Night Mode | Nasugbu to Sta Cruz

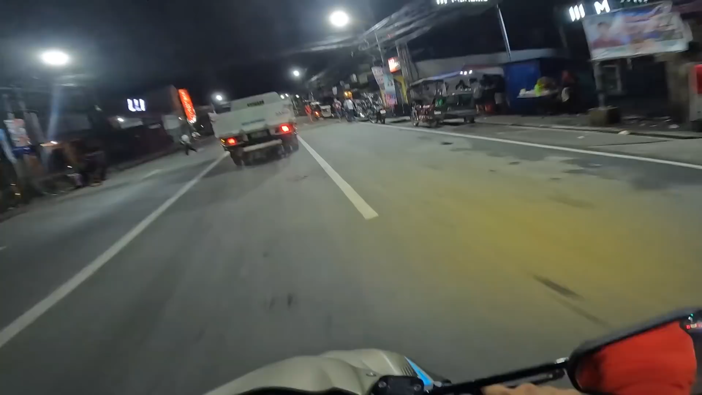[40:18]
Liligo lang kami, mag-U-turn lang ako dito kasi ang haba ng ano, ang tagal nung traffic light, 177 seconds. Kaya naman dito naka-green. O, di ba? Ayan, 161 pa, o.